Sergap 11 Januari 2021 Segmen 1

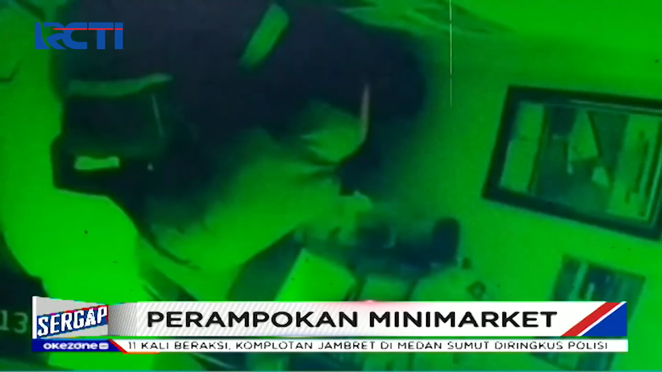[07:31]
Pelaku perampokan menodongkan senjata tajam ke karyawan minimarket di Karangpawitan, Pangandaran, Jawa Barat. Satu pelaku lainnya menodongkan senjata tajam ke petugas kasir. Aksi perampokan terjadi saat toko akan tutup.